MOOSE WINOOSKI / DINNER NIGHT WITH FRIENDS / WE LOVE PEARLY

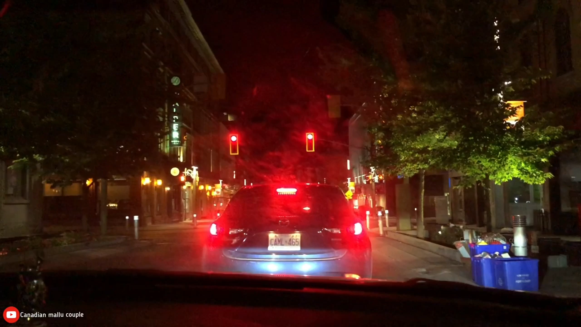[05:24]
നല്ല ഡൗൺ ടൗൺ ആണ് ഗൈസ്. ഇത് നമ്മുടെ കേംബ്രിഡ്ജിലെ ഡൗൺ ടൗൺ പോലെയല്ല,
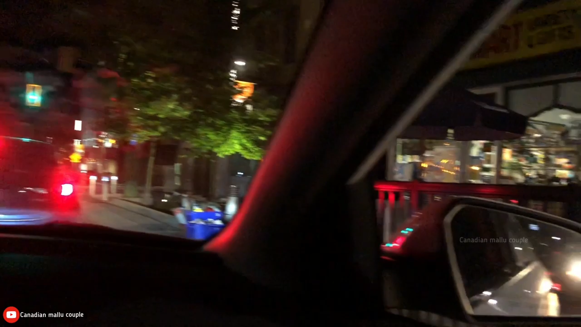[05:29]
ഇത്തിരിയോടെ എന്താ കാണാൻ ഭംഗി ഉള്ളൊരു ഡൗൺ ടൗൺ ആണ് നമ്മുടെ കിച്ചനറിലെ.